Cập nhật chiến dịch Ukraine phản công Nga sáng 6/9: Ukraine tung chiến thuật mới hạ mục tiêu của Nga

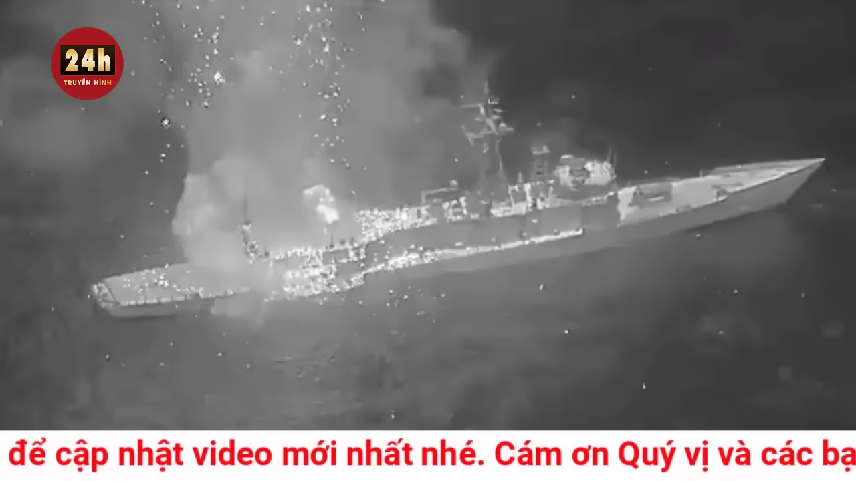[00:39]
Năm ngoái, quân đội Ukraine tuyên bố phóng tên lửa Neptune bắn hạ tàu tuần sương Moskova, xoáy hạm của hạm đội biển đen Nga.